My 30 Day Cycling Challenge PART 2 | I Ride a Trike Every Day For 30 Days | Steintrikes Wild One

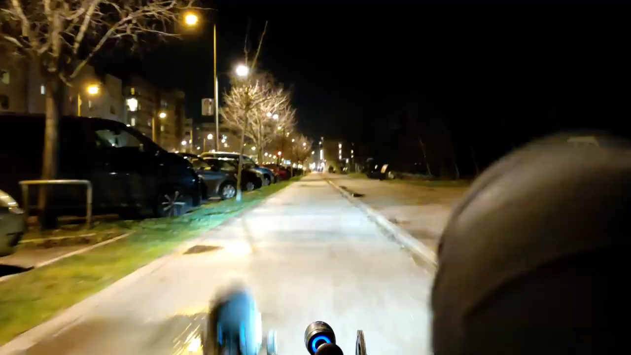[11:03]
I'm finishing today's ride in the dark. It's not something I like to do, but sometimes it's just inevitable. You can't always fit the ride in your daily schedule,
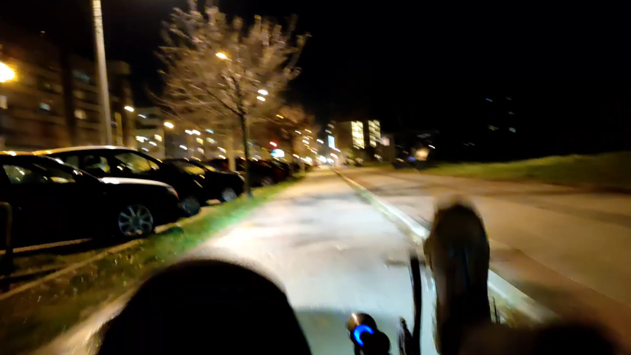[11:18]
and sometimes it just gets too late when you are getting home.
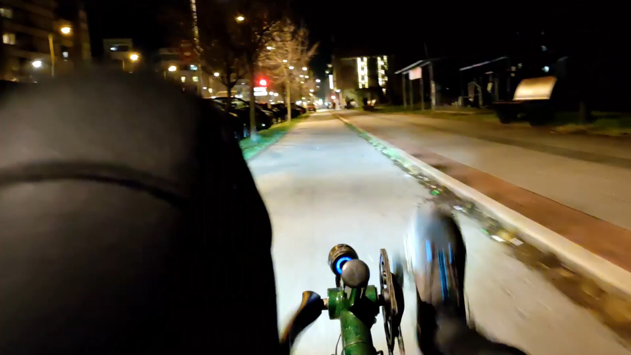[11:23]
But luckily I have these good lamps attached, so at least I am visible.